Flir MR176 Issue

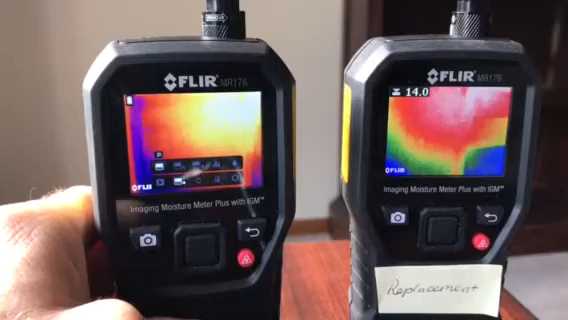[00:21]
incorrect okay so you look at the top left hand corner you will see the current moisture reading for a pinless reading here is 0.0 it should be the same here it's 14 here and if I actually go and put this on the wall
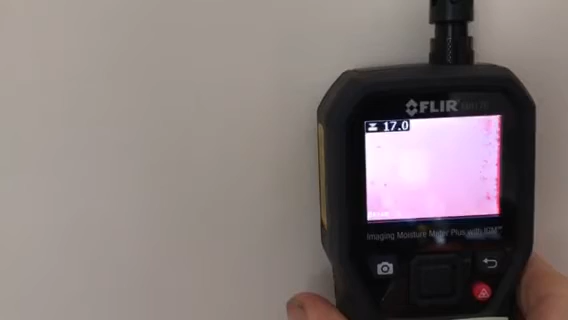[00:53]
a few times it jumps up and down and it's staying there bring it off the wall and it doesn't zero out